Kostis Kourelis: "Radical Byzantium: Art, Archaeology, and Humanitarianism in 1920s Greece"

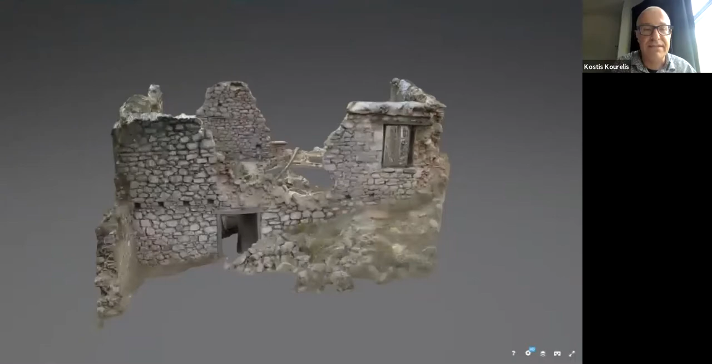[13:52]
ruin houses from the village of Lideriki.
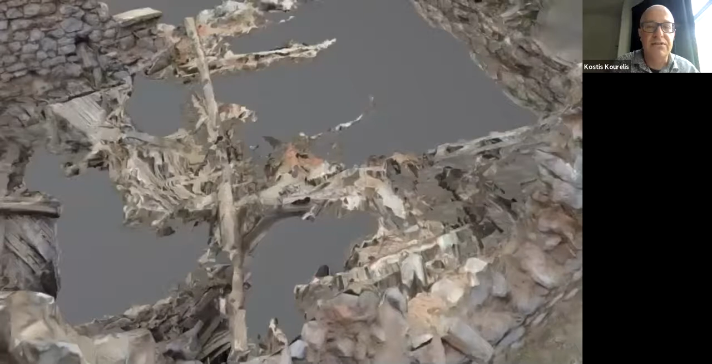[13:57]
So that then we can take this drawing is not to create another village or to design anything new, but to really, really to understand what falls first.
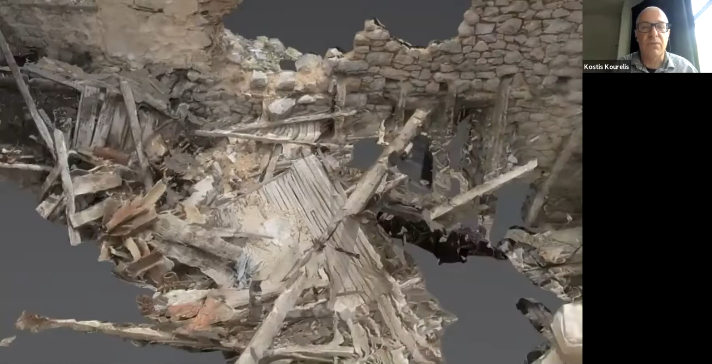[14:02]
Is it the wood? Is it the ceramics? Is it the, is it the, is it the stone?
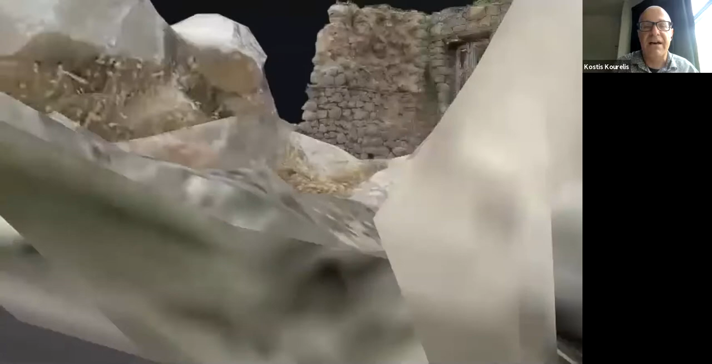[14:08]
And what happens once you have an element of, of, of entropy and human destruction? Okay.